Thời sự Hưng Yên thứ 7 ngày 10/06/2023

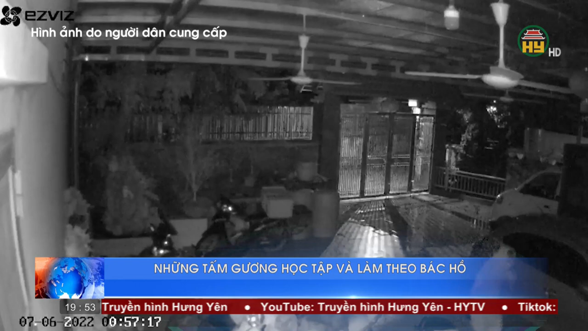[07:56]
xã Lạc Đạo Bị kẻ gian che camera lấy đi 4 xe máy trị giá trên 200 triệu đồng Với lợi thế nghiệp vụ về tin học,